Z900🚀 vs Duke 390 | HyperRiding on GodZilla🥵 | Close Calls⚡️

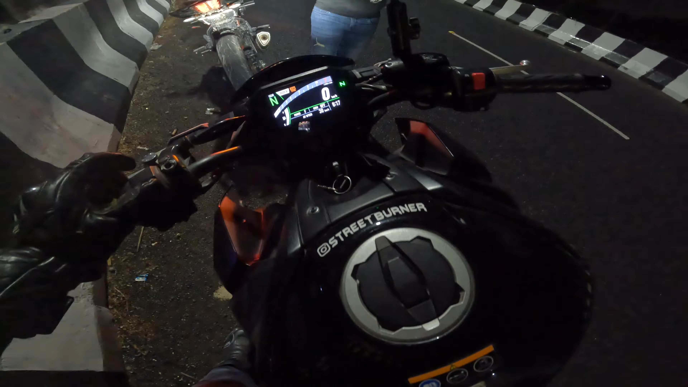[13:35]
ऑलराइट गाइस, तो अभी भाई मैं एक काम करने वाला हूँ, इसको करते हैं भाई लो पावर पे। ट्रैक्शन मैंने फुल कर दिया, मैं आ गया 390 पे और इसको दे दिया मैंने Z900,
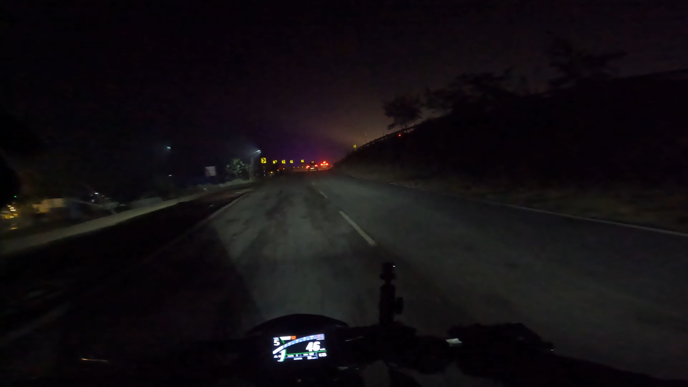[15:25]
क्योंकि देखो बाइक एक ऐसी चीज़ है ना भाई, आप स्पीड भगा लोगे लेकिन जब उसे रोकना होता है उसका ब्रेक ही काम आता है भाई।
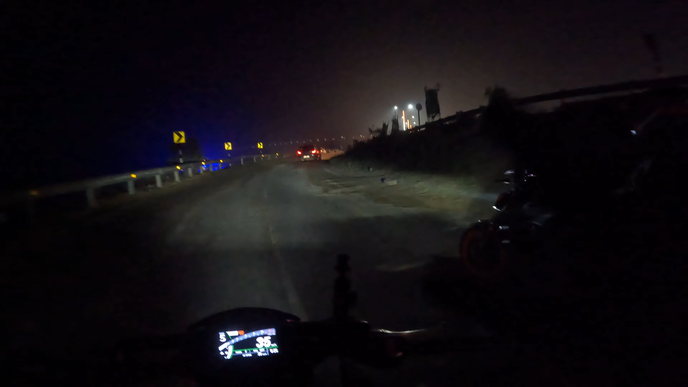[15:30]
अगर ब्रेक अच्छा नहीं है तो फिर बहुत दिक्कत होता है भाई। इधर देख लो बहुत अलग ही माहौल चल रहा है, ये कोई शिप है। चलो भाई अपने को तो चलना है अभी आगे की तरफ।
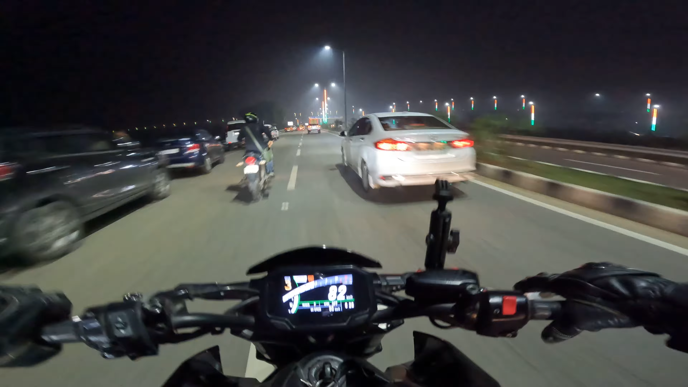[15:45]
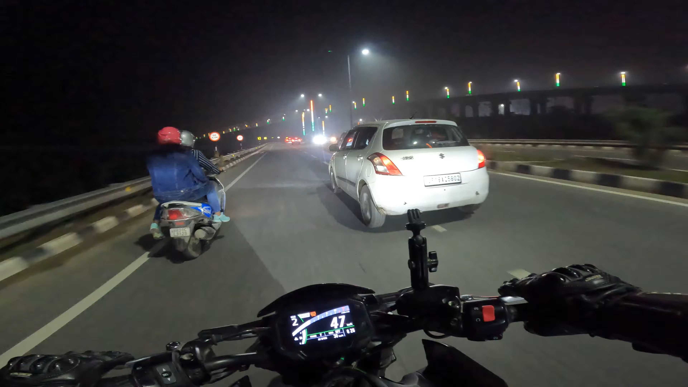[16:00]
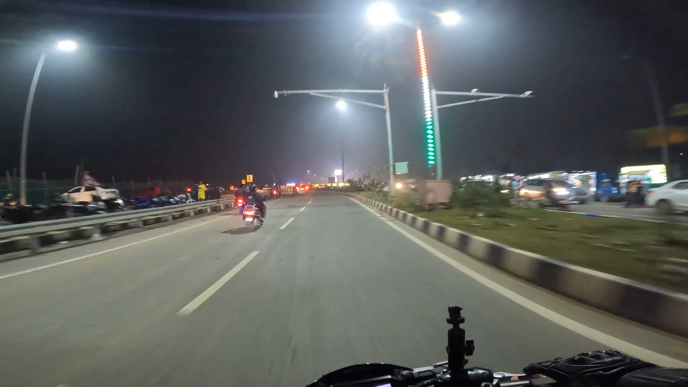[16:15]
करो भाई डाउनशिफ्ट, और ये चक्कर हो गाइस वीली। ओ भाई भाई मैं तब से लिमिट में चला रहा, इसका मतलब ये नहीं कि मैं चलाना भूल गया भाई।